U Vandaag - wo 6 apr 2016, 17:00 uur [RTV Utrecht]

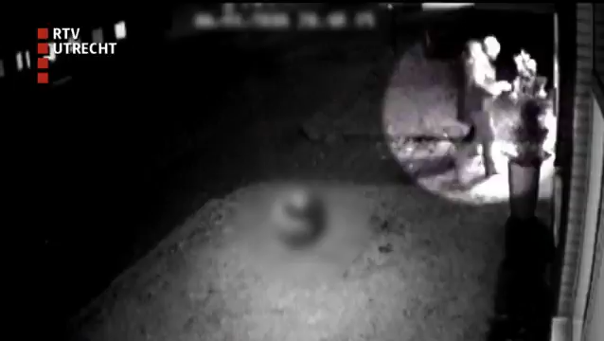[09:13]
Dat zien we hier gebeuren. De vrouw begint met een spuitbus teksten op de gevel te spuiten. En de man heeft een kitpistool bij zich. En daarmee kit hij het slot en de deur dicht. En hier kun je dat van binnenuit goed zien.